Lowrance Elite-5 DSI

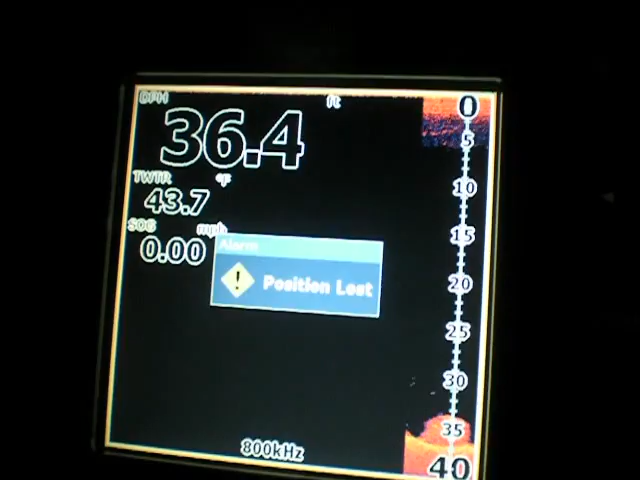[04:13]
On screen: water 43.7°F, speed 0.00 mph
said it's pretty much your poor man structure structure scan
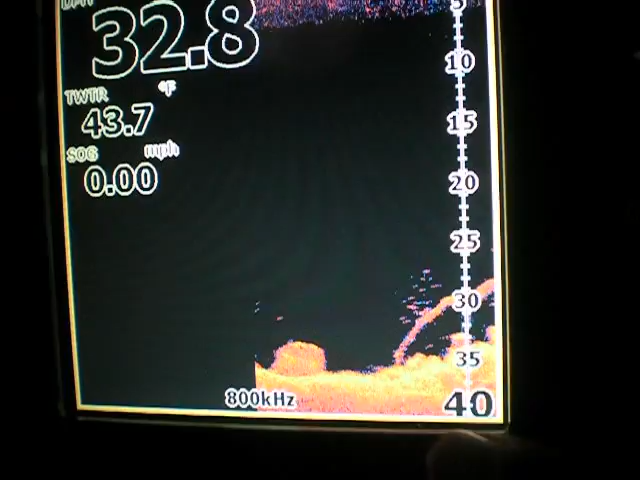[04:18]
On screen: water 43.7°F, speed 0.00 mph
and literally this is like a rock and you can tell that's a rock and you can see
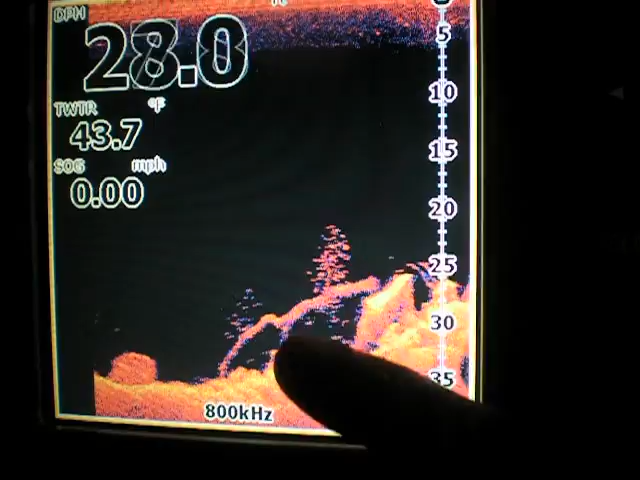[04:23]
On screen: water 43.7°F, speed 0.00 mph
pretty much a lot a log laying over a rock and you can see the
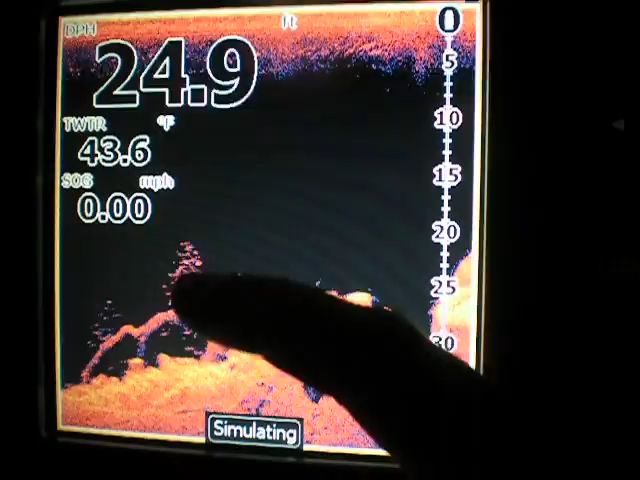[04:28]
On screen: speed 0.00 mph
branches and stuff you just see it's just amazing the
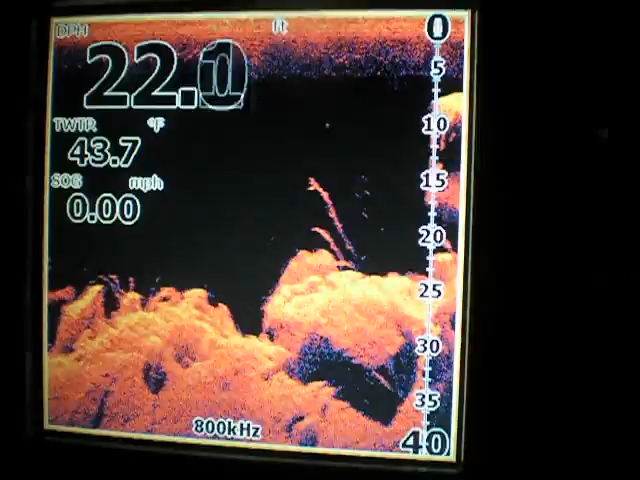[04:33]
On screen: water 43.7°F, speed 0.00 mph
difference in between the two now they make two models of the elite 5 the
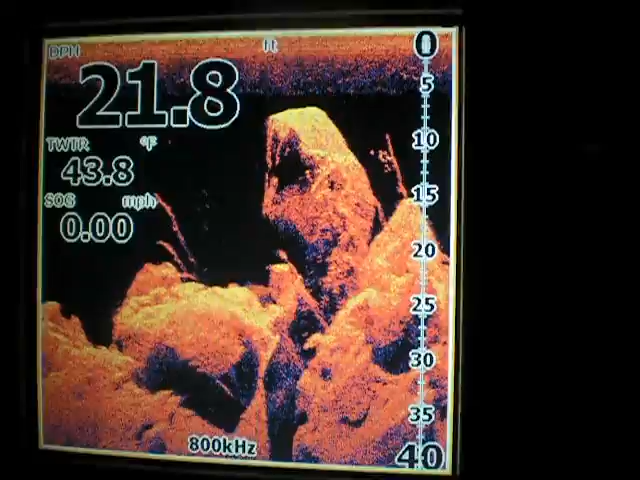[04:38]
On screen: depth 21.8 ft, water 43.8°F, speed 0.00 mph
elite 5 DS which is just a down scan which is virtually what I just showed you guys
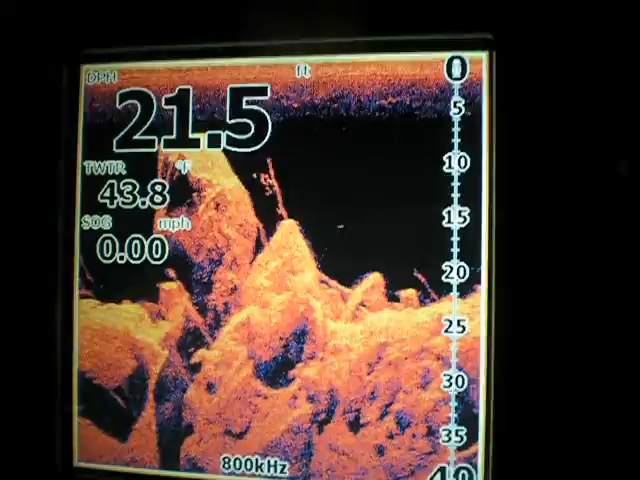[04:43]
On screen: water 43.8°F, speed 0.00 mph
before on the the down scan on the that little eagle there but it's
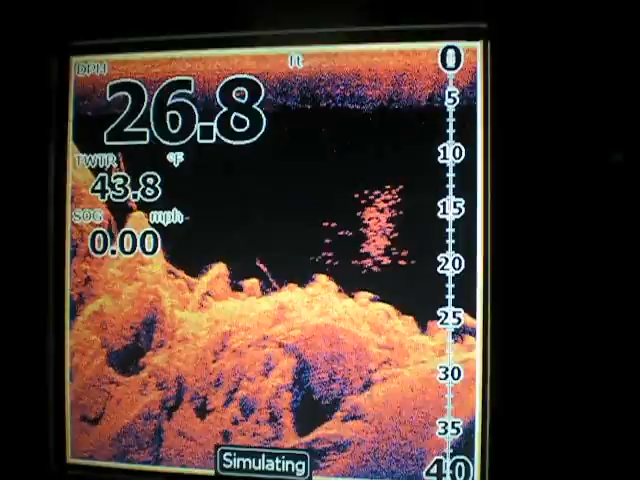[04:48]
On screen: depth 26.8 ft, water 43.8°F, speed 0.00 mph
just in color but it has the GPS which would help you out tremendously and it's 549 dollars at Bass Pro Shop this one with the down scan imaging is five as 599 dollars and it's you
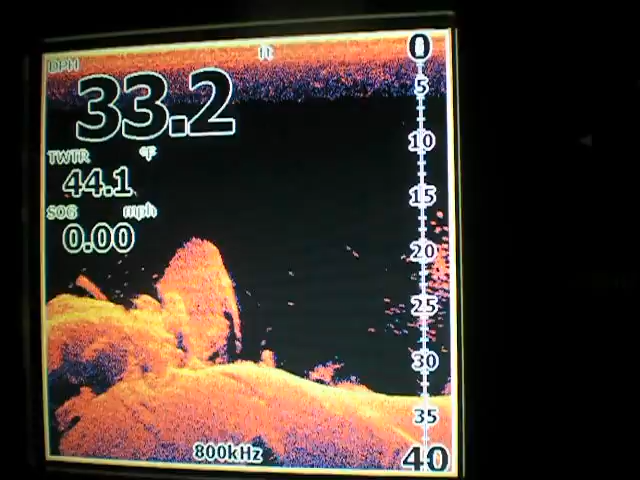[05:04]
On screen: depth 33.2 ft, water 44.1°F, speed 0.00 mph
know gives you so much more but the older ones that just gave you this right here it didn't have the GPS stuff
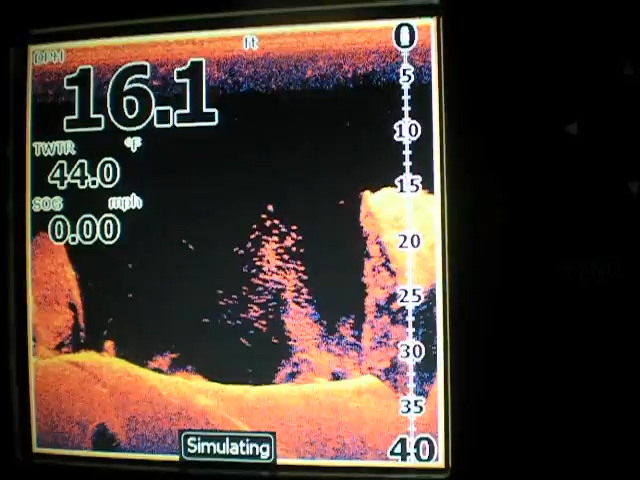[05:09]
On screen: depth 16.1 ft, water 44.0°F, speed 0.00 mph
on it you had to buy the little module to put on the back of it but this comes with an internal antenna now
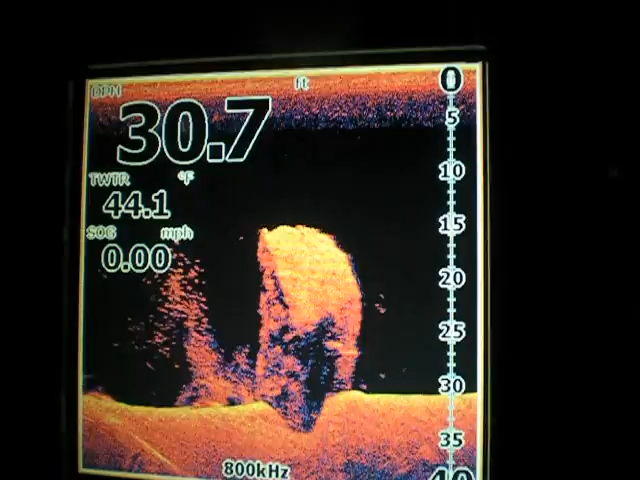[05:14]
On screen: depth 30.7 ft, water 44.1°F, speed 0.00 mph
to where you can put your where they could put the GPS in the unit but this right here is pretty much the poor man's structure scan you know it doesn't have the side scan imaging and all that